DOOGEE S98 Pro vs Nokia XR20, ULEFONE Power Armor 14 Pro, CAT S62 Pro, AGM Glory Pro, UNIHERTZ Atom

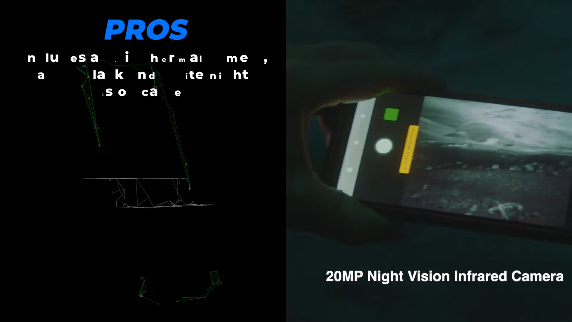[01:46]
The pros are, the solid thermal camera and a black-and-white night-vision camera. Comes with a two-year guarantee.